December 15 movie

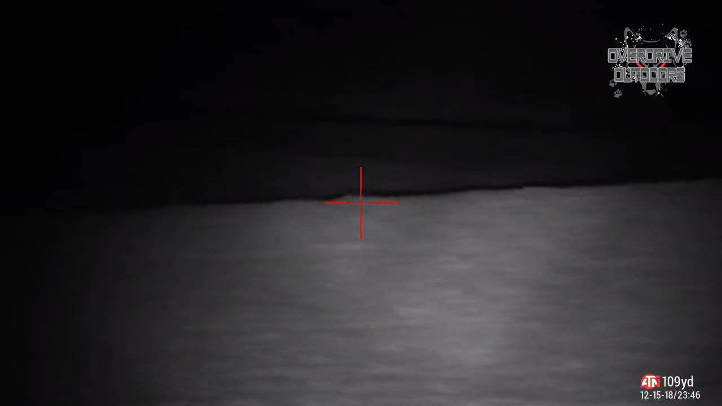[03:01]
Yep it's a fox and it's right at their pool.